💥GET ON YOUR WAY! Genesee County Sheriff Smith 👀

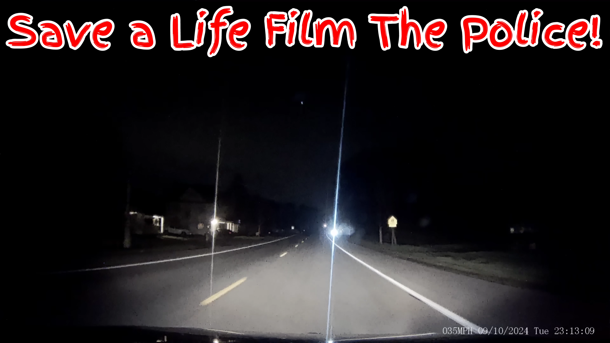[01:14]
Out in the corruption cruiser, I was out on patrol, and I noticed this high beams light bar beaming down the road. And then, of course, a man walking. And I didn't notice the man walking. Of course, it looks like now I notice he has a bat or something in his hand. But I did notice that light bar. And when I passed, of course, it was a sheriff's vehicle. And cruising up the road here a little ways, I noticed a second sheriff's vehicle.